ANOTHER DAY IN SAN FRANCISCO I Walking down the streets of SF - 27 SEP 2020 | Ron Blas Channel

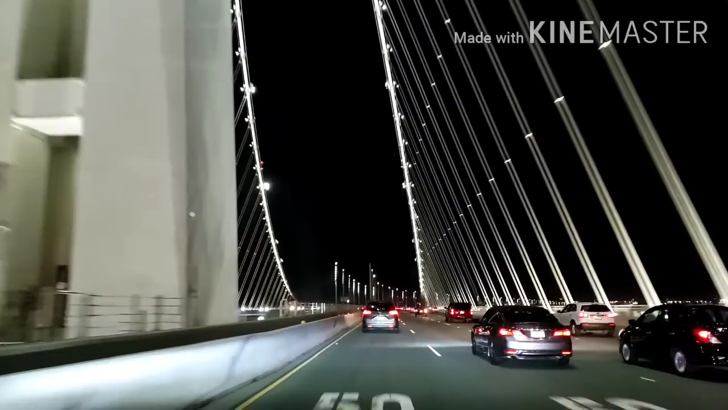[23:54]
pabalik na kami, pauwi sa aming mga apartment o tinitirhan. Eto bali yung bridge na to, connected din dun sa Golden Gate Bridge. Okay. See you guys next time. Bye-bye.